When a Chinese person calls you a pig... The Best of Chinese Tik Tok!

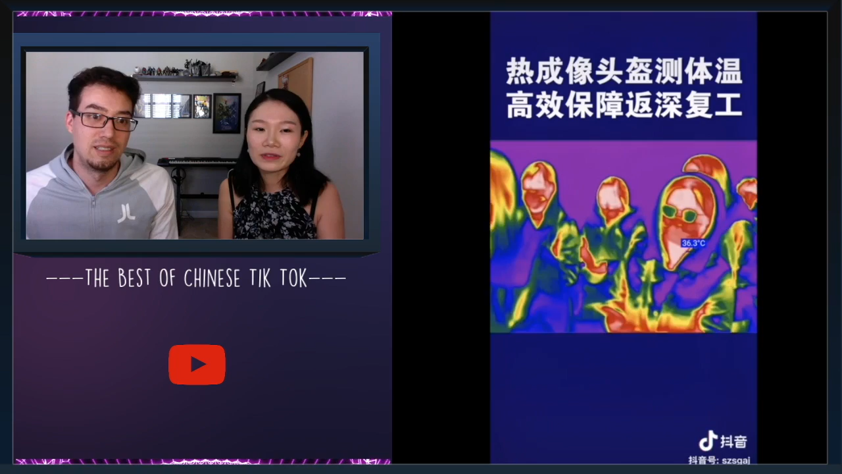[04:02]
On screen: spot 36.3°C
They have the camera. That can, that can tell your, detect your temperature. So they don't have to touch you or get close to you. For everyone in the United States of America, what is the temperature? What should the temperature be? I see 36.3 here. Um, if you're above 38 degree, you probably like. Okay. That means you're feverish. Yeah. All right. Kind of scary.
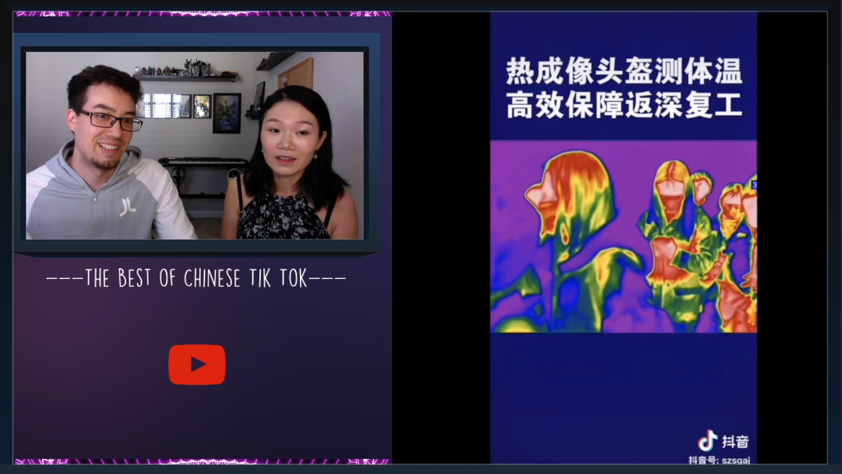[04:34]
The technology a little bit. I know. Very useful. When I saw this, I was actually, I was like, wow, it's like living in the future. Right.